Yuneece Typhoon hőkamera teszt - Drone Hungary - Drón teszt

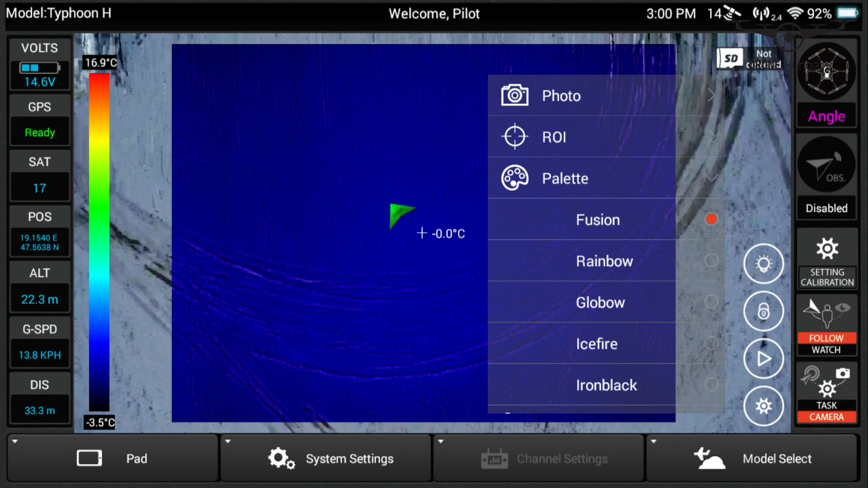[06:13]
On screen: spot -0.0°C, scale top 16.9°C, scale bottom -3.5°C
És ott látjuk is, hogy Bandi integet, sétál, nem tudom mit csinál, bohótkodik.